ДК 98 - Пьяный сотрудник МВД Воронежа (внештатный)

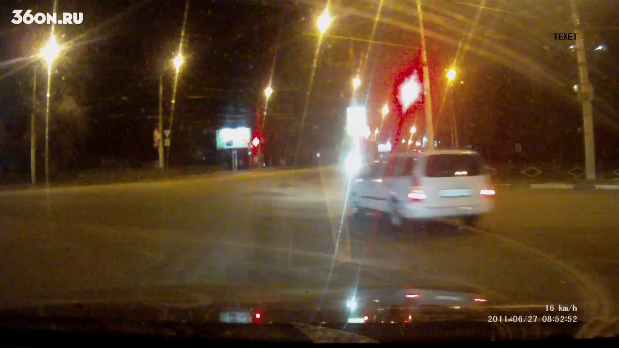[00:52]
Вот, петлял так по дороге. Потом на памятнике Славы на два красных проехал. Его машину чуть не снесла, там она успела от него уехать. Ну все, меня заинтересал, я за ней поехал. Дальше уже сообщил ребятам. Потом вышел из машины, что-то в заднюю дверь заходил. Ну и он когда вышел, я увидел, он шатался, чуть не подумал.